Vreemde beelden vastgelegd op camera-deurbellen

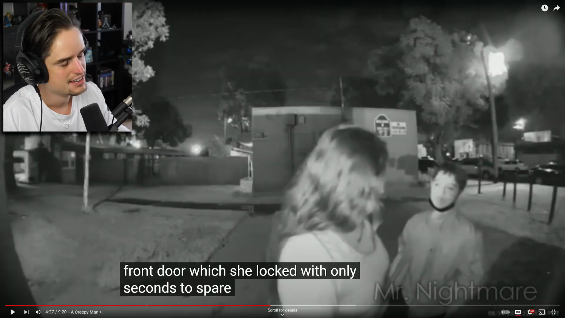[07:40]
Je ziet inderdaad al zo'n verdachte, ja, achter deze paal. Het lijkt nu gewoon echt alsof hij deel uitmaakt van de paal. Maar hier aan de straatkant loopt inderdaad een figuur. Dan denk je, ah, gemoedelijk, we gaan gewoon lekker naar huis, we hebben een lekkere dag gehad.